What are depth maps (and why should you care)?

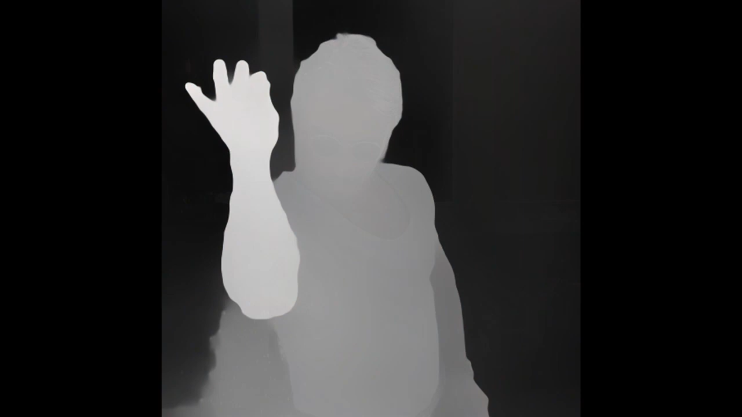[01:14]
They contain information about the distances of objects from a specific perspective or reference point,
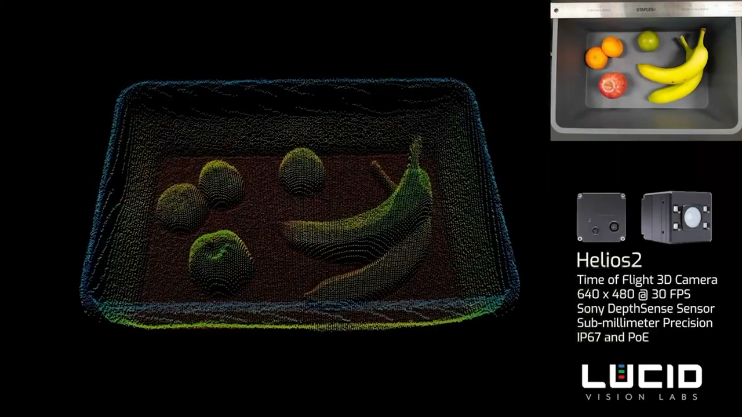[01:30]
which creates a 3D representation of the scene for its RGB image or virtual scene.
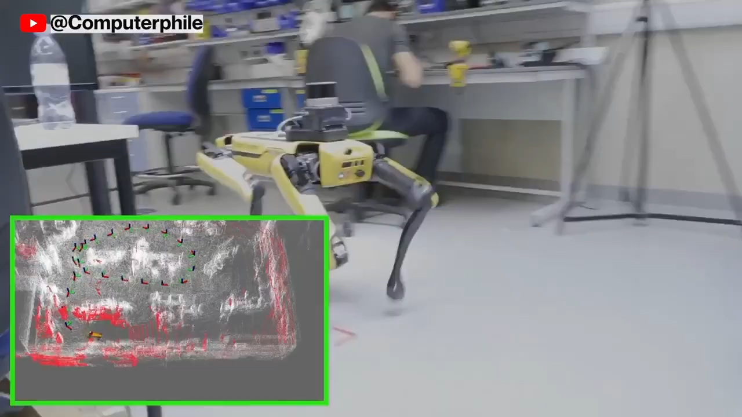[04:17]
LiDAR, stereo cameras, and depth sensors join forces to help them navigate and interact with the world.
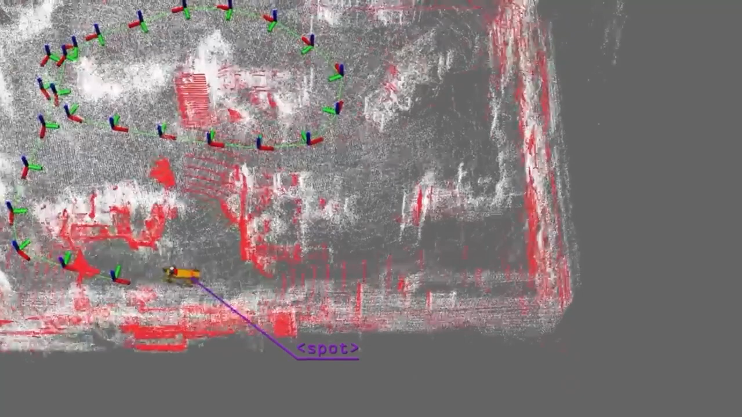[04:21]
Self-driving cars and robots can detect other